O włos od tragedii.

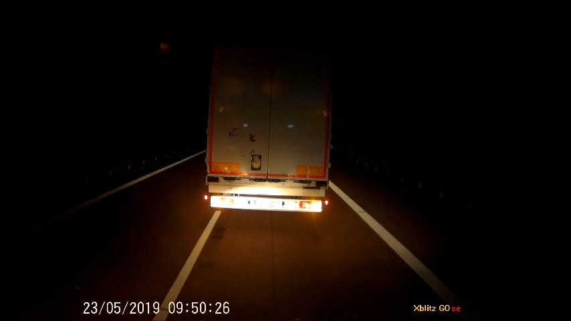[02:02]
Czekaj, bo osobówka, osobówka. Kurwa, teraz nie jedziemy stąd, bo kurwa już na lewo i to nie pójdzie. To czekaj, kurwa. No i chuj, teraz osobówki, kurwa, jadą mi. Nie wiadomo, kurwa. To wody się wyciągaj tam, kurwa, poczekaj. Dawaj na lewo trochę, dawaj na lewo, dawaj, dawaj na lewo. Dawaj, dawaj, bo to osobówką będzie cię puszczał, dawaj, dawaj.